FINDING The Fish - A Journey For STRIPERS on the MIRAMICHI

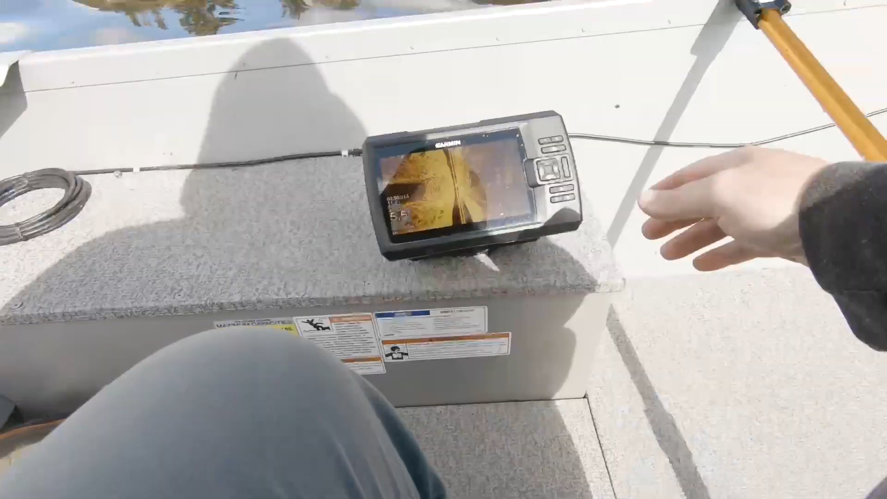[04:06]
Anyways moral of the story is there's no bass around.